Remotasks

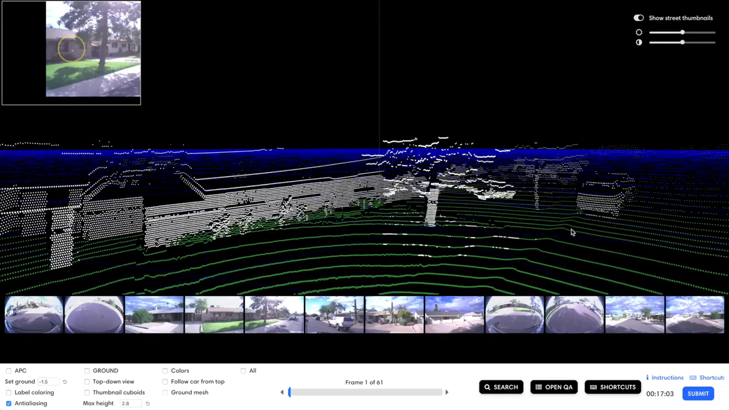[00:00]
This video is about basic annotation. We're going to start by orienting ourselves over the object that we want to annotate. We can do this by using the scroll
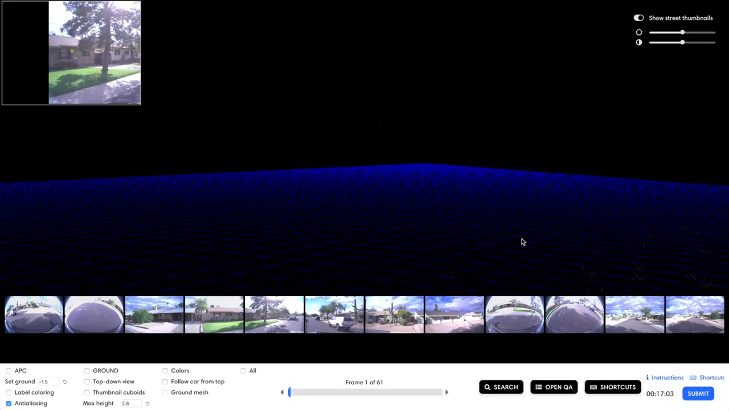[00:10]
wheel or mouse pad to scroll up and then use the arrow keys to look down directly onto the scene.
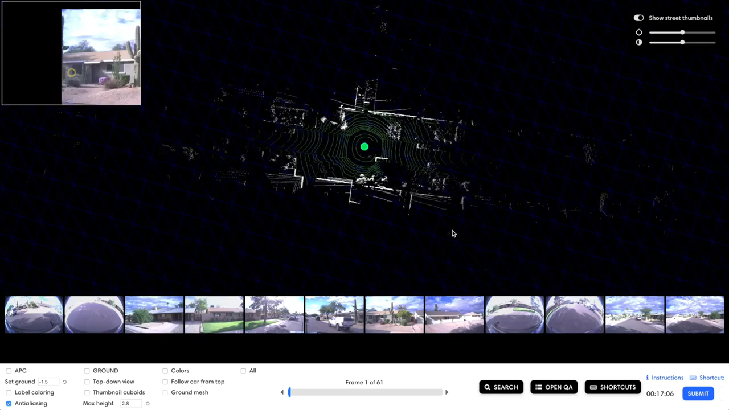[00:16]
You can use the left and arrow keys to turn our view left or right.
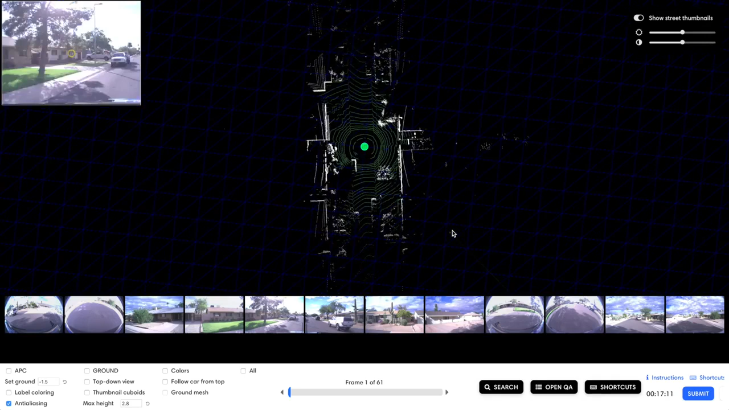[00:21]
I'm going to go look for a good object to annotate by pressing the plus arrow key to move forwards through the frames.
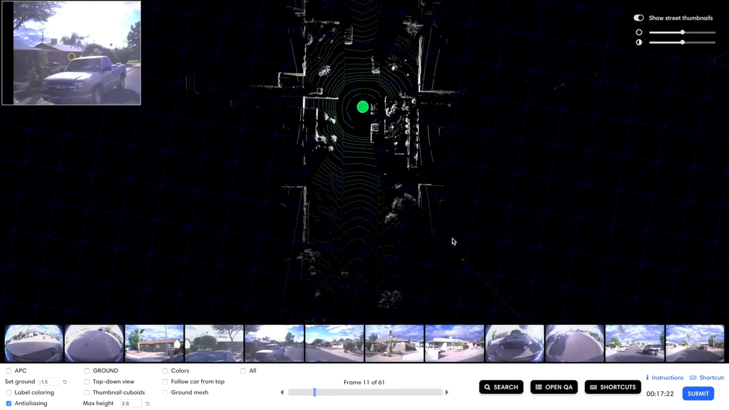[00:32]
I can also look in the camera view. I can use my little cursor around something that looks like an object to show in the top left hand corner what that looks like in the image.
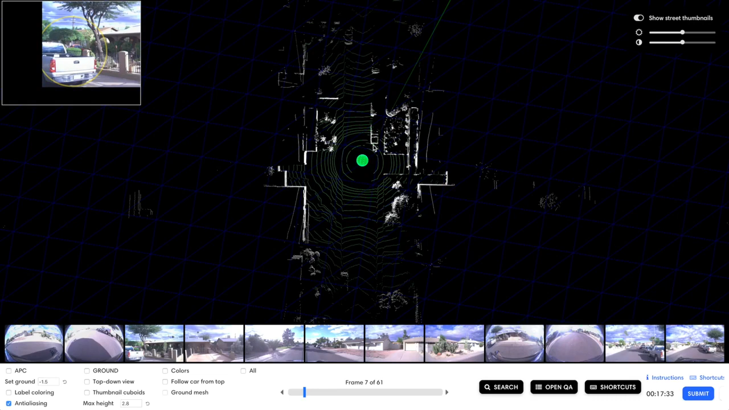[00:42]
I can see a truck here which might be good for annotating. So I'm going to go into the camera views. That looks like the same truck there.
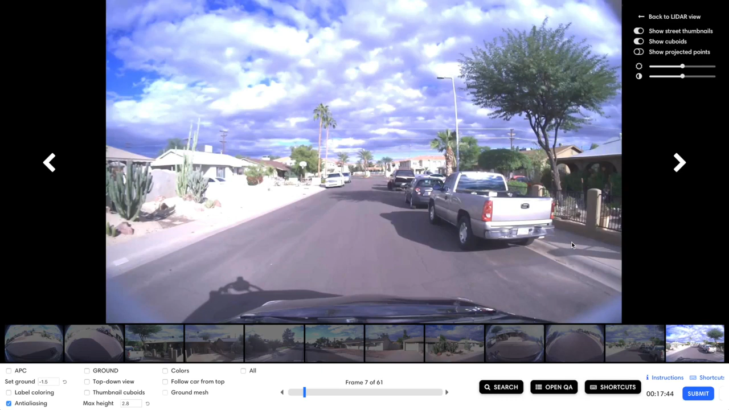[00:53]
All right.
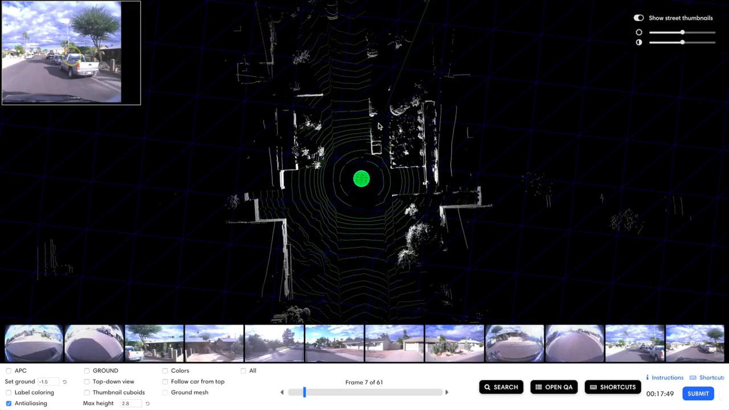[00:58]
I can tell that it's facing up based on the images that I'm looking at.
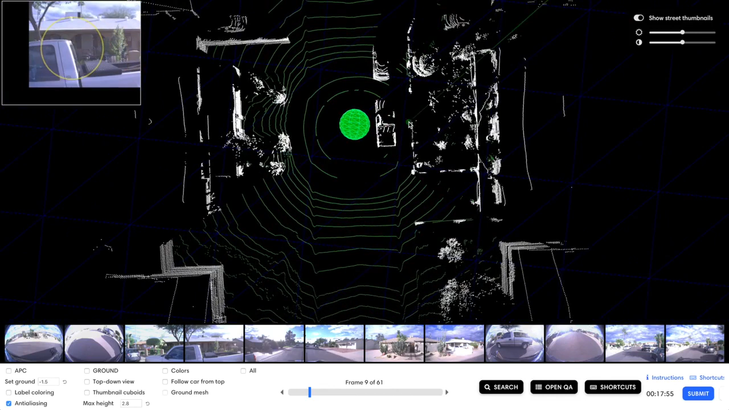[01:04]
So when you're annotating an object you always want to make sure that it's facing the top of the screen. You always want to orient yourself like that. If I did it this way it'll be upside down.
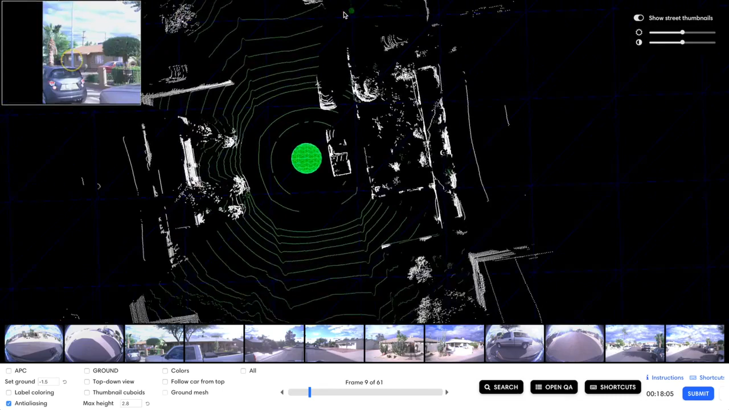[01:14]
So I have my object facing towards the top of the screen.
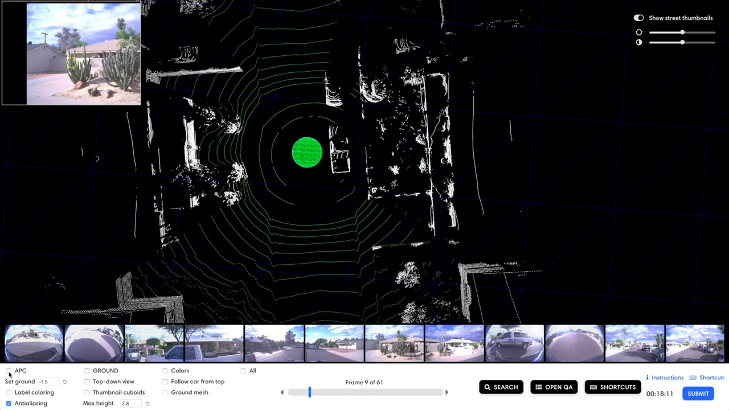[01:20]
I'm going to turn on APC, which means aggregated point cloud. APC lets you see the lighter points for more frames than just one. In this case I'm going to look at the lighter points for all 61 frames in this task.
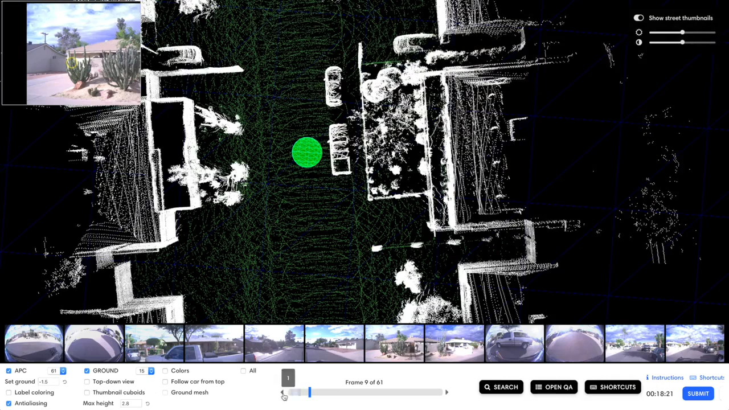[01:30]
In this situation we're not going to use ground points. So since this car is stationary, that means it never moves, it has a very clear view.
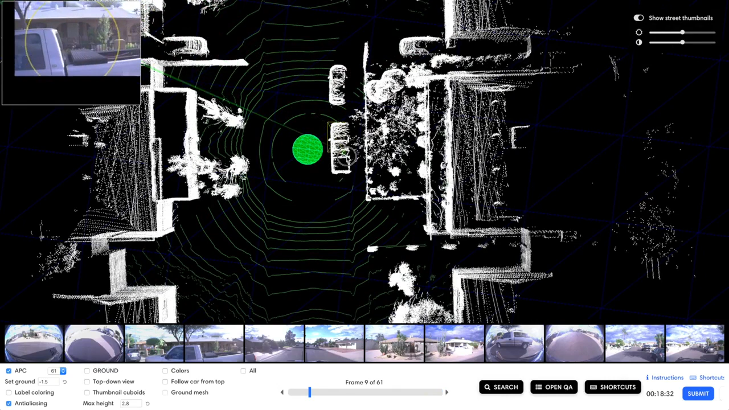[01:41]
We just drag and drop a box over the lighter points and our cuboid drops. First thing we always have to do is select a label. You won't be able to edit the keyword if you don't select a label. Here you can click around through the different camera views.
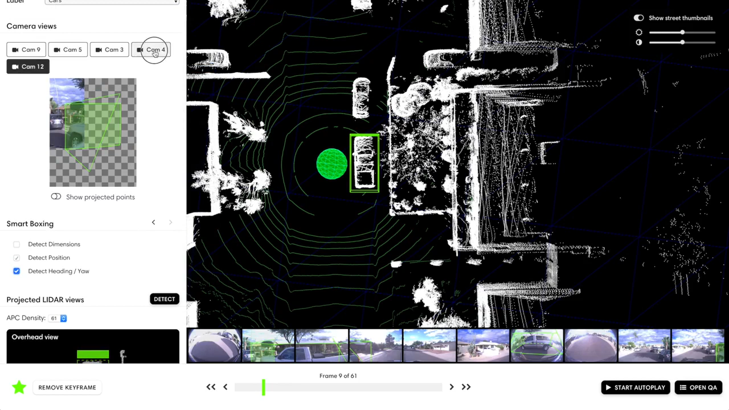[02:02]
Since we're very close we don't have a good image, but we do have multiple different images that make up one complete image. I can check here to see the coordinates, the dimensions. This is how large the vehicle is. This is where it's positioned in the scene. This is the directional heading if it's facing to the left or right. And that's where the bottom of the cuboid is. So now I'm going to make sure my cuboid is sized correctly. I can use the left and right arrow keys to change the directional heading.
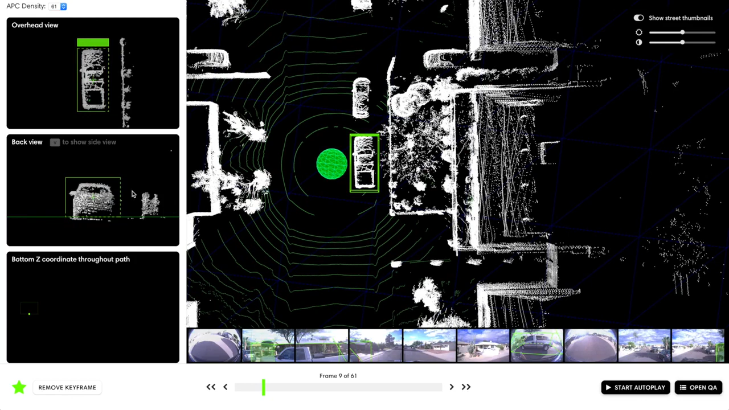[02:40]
I can also drag and drop the heading at the top. And I can use the W, A, S, and D keys to adjust the placement. To adjust the sizing, I have to use my mouse here. So I can just drag and drop the sides, make sure it's not too tall. I'm going to use my W key to move forward a little, make the back a little tighter. And in order to switch between the back and side views, we just use the V button on your keyboard. You can also press right there. I just want to make sure we're going to the bottom of the ground.
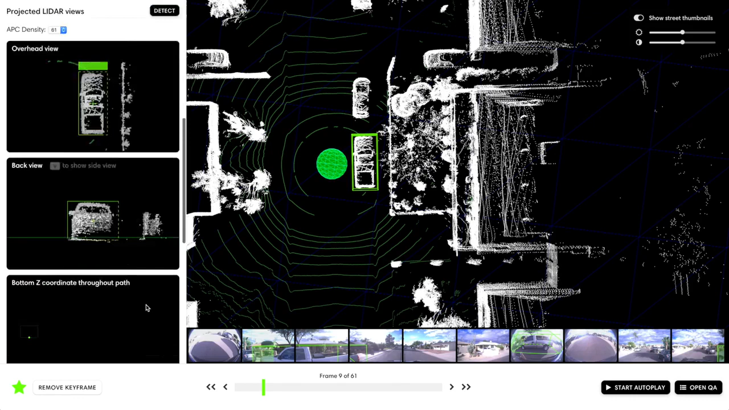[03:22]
And it looks like it's correctly sized and placed here. Now we've got the basics. Since we know that this truck is parked here and not moving, that means it exists in all 61 frames in the same exact position. So I'm going to mark this as stationary.
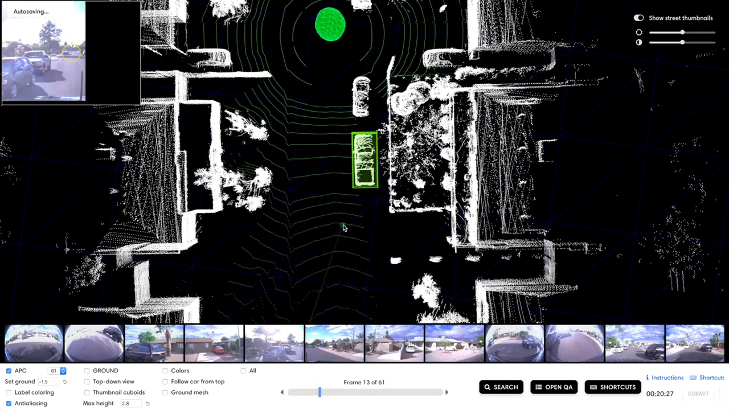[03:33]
Now that means if I move forwards or backwards in the frames, it's still going to be in the same exact place. So there's the way that you annotate a stationary object.